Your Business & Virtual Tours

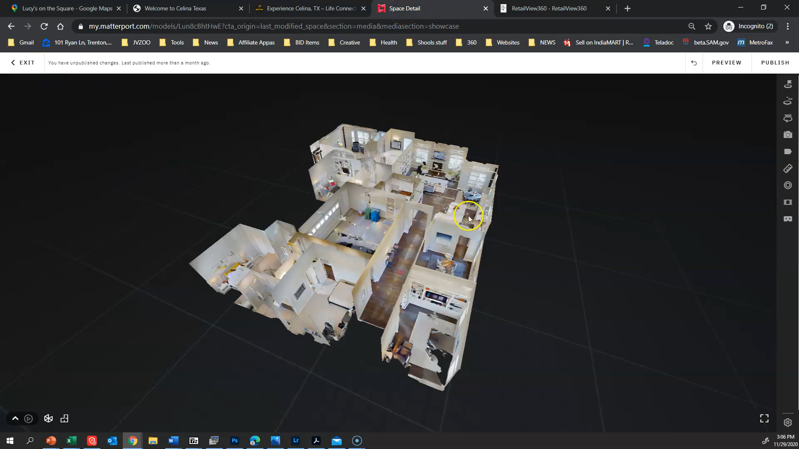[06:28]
so here we are uh you can see the nice dollhouse you can see right here i didn't capture all the mesh i did not take an image over here so i don't have the mesh but um the point of this was actually not to do a matterport tours it was actually to do a 360
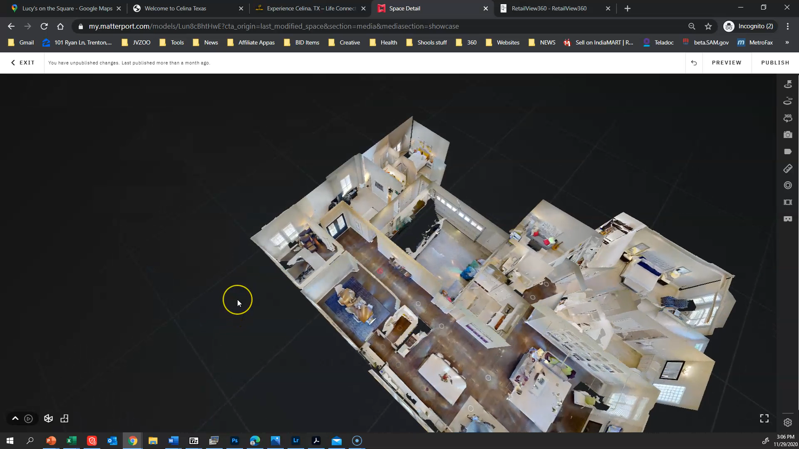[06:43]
tour i just use matterport equipment because they have the best capture method uh the best capture method in terms of technology so let's just jump in here and now we are